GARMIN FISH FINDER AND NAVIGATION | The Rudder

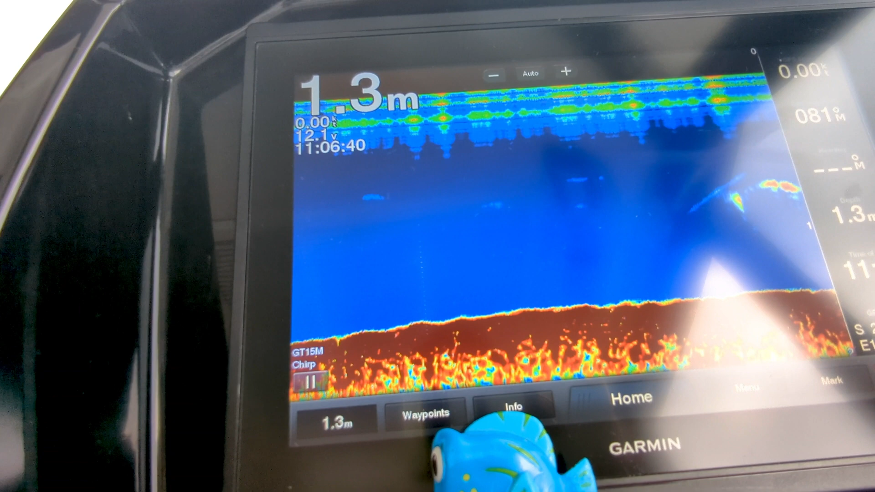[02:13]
On screen: depth 1.3 m
This just has your more traditional sonars. So we're at anchor here in 1.3 metres of water and you can see a bit of something floating past there.
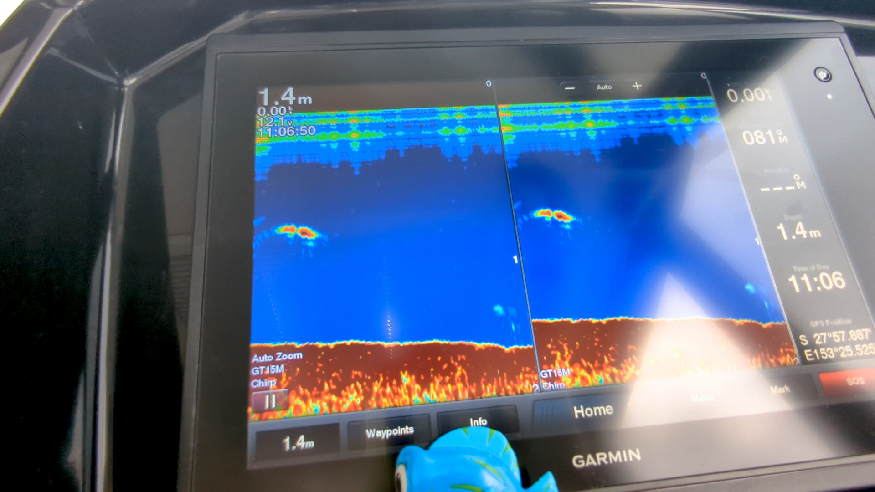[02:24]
On screen: depth 1.4 m
You can also do split frequencies and other ways to look at your sonar. But probably the most useful thing with this device is the combos.
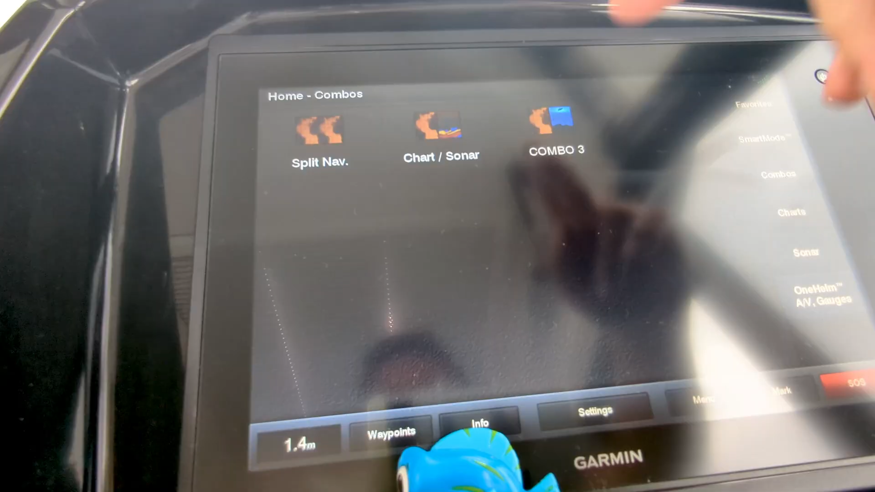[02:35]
Which I use all the time.
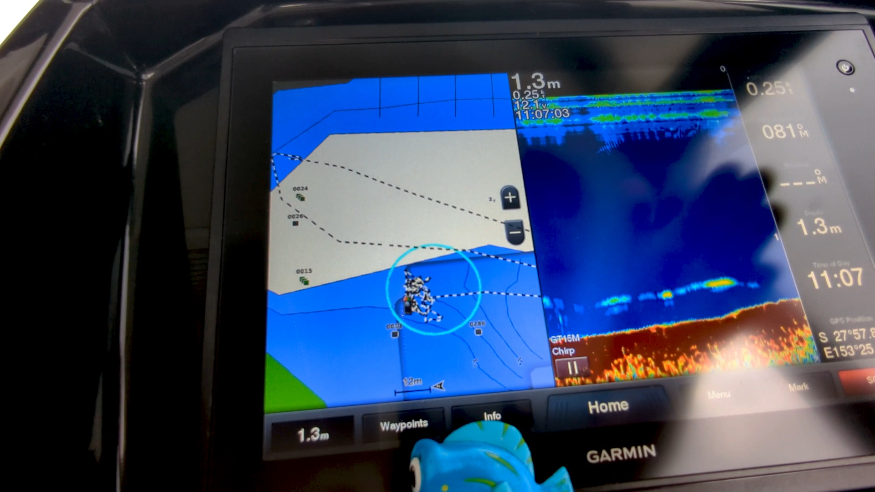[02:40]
On screen: depth 1.3 m
Mostly this one which gives you your chartplotter and your depth finder all in one.
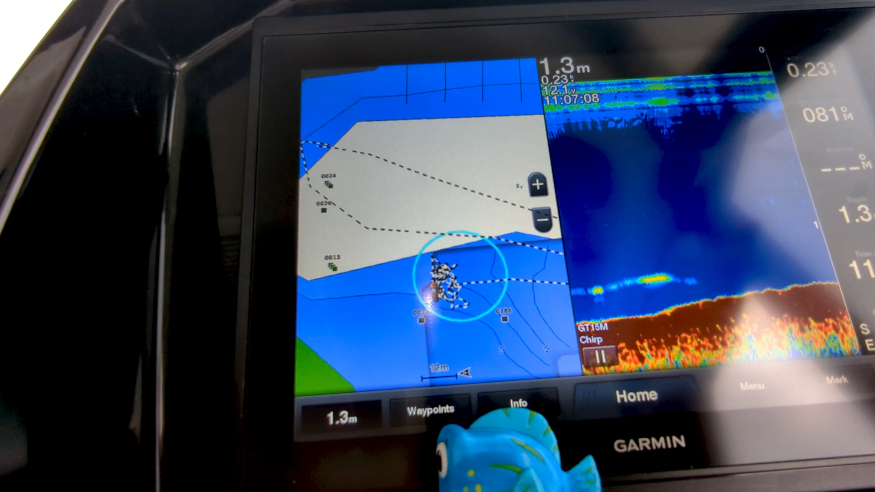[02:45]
On screen: depth 1.3 m
Something to talk about just with your depth finder is it doesn't work. The transducer is on the stern of the boat.
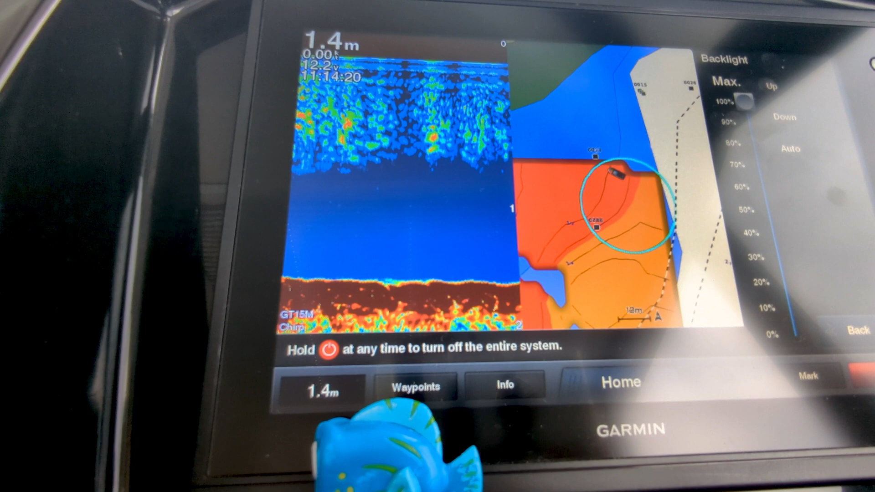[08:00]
On screen: depth 1.4 m
So if you have your backlight up full, as I do right now, it's using about 1.4 amps per hour or 1.4 amp hours.
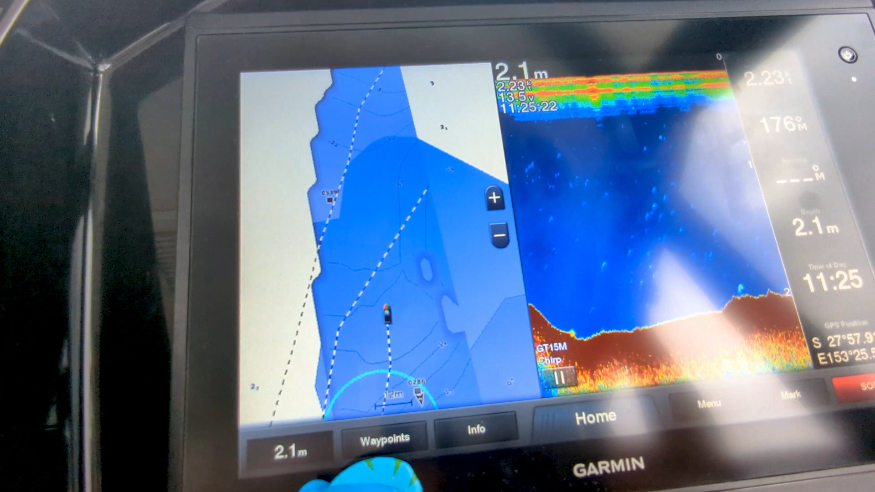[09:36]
On screen: depth 2.1 m
So there we go, you can see, and you can always adjust the, adjust the zoom level. Now you can see I've got some contours there.
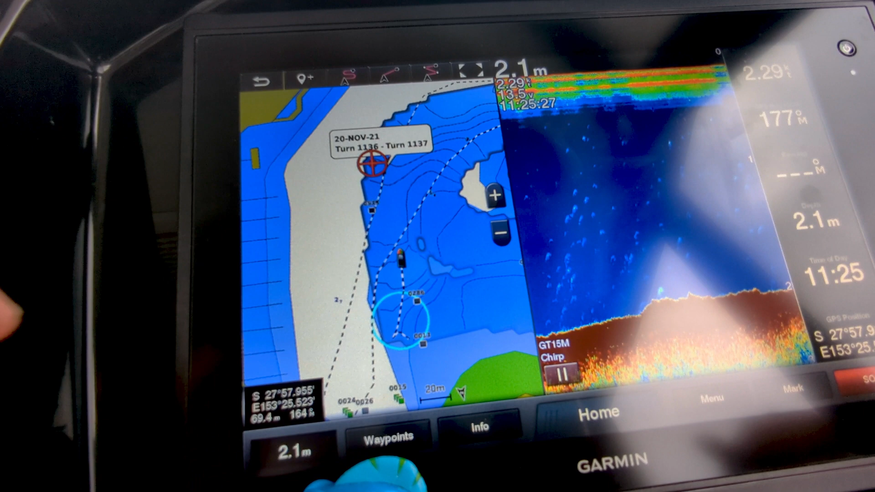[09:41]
On screen: depth 2.1 m
Those contours aren't actually in the map, they're contours that you can actually map out for yourself.
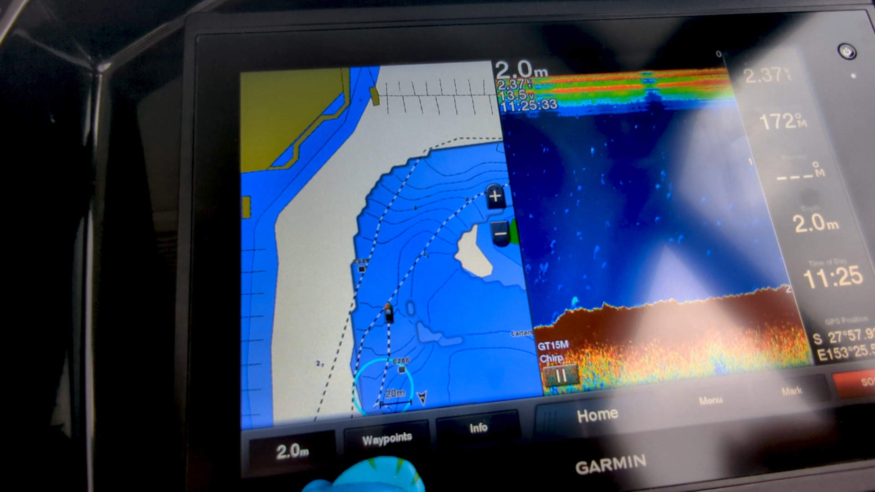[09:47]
On screen: depth 2.0 m
So I'll show you how to do that once we're underway. And you can see the sonar here, we're just moving along at a few knots because we're inside a marina.
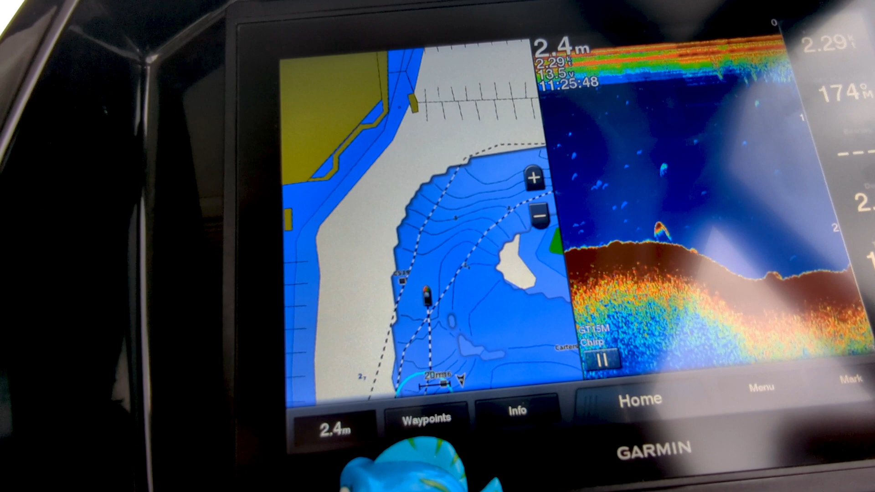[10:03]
On screen: depth 2.4 m
You can see how deep it is in the contours on the bottom. And you can also see some structures as we move along. Now those other tracks I have are actually tracks that I've previously saved.
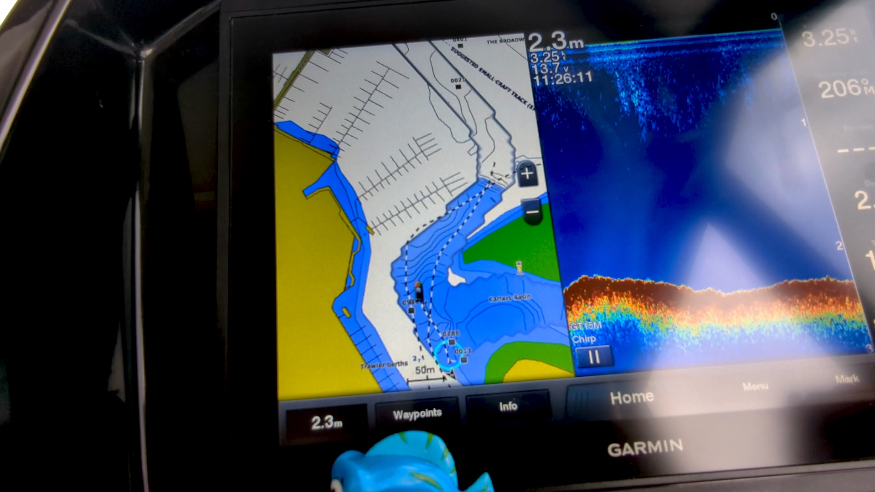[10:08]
On screen: depth 2.3 m
So if I, if we were going somewhere else, we'll go to the nav chart,
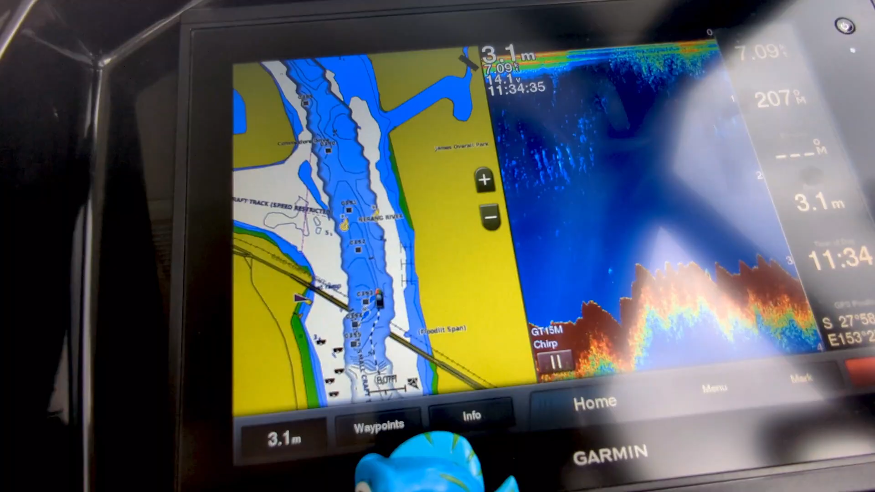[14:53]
On screen: depth 3.1 m
This set up with the sonar and the chart is probably the one I use the most through the canals. But when you're out into deeper water obviously I don't need to know the depth or if you're cruising there's no need, it's not worth putting the depth finder on because it won't capture anything that you need.
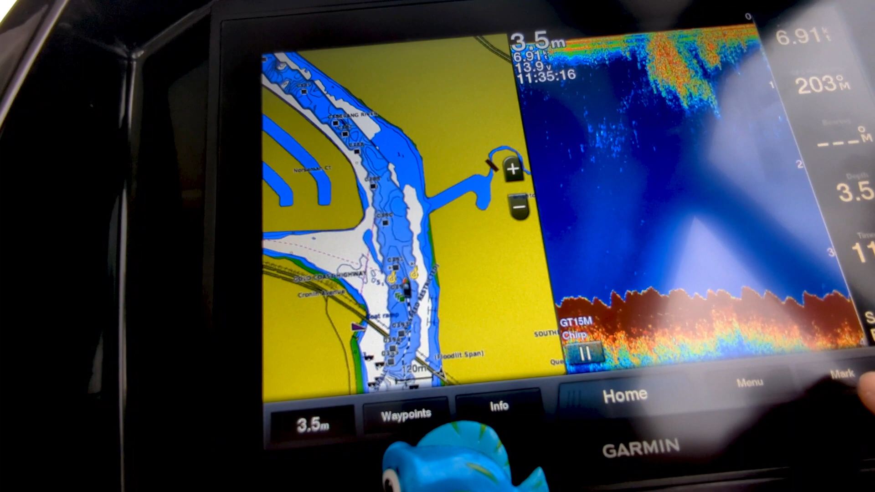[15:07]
On screen: depth 3.5 m
So the mark tab here is you can,
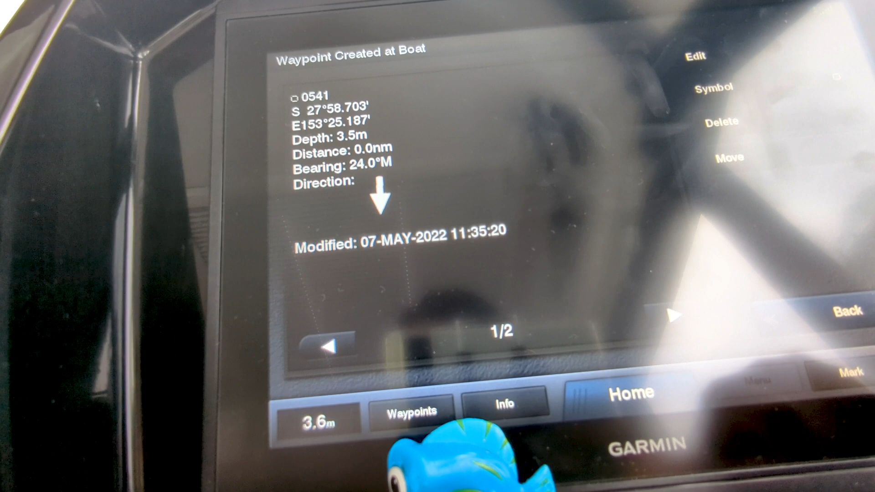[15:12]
if you've found a great fishing spot or a great anchorage, you could mark that place and put in a symbol in,
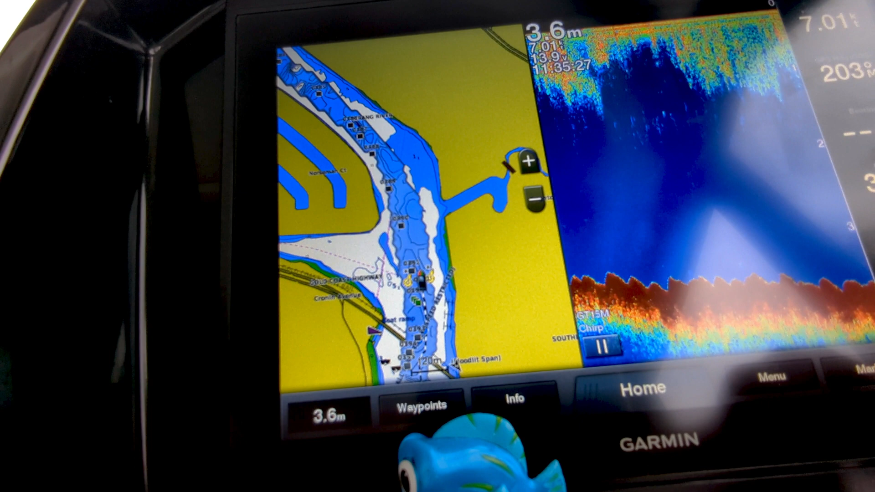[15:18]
On screen: depth 3.6 m
there's multiple different symbols you can use. And the last one over here is SOS, hopefully you'll never have to use it, I'm not going to press it now.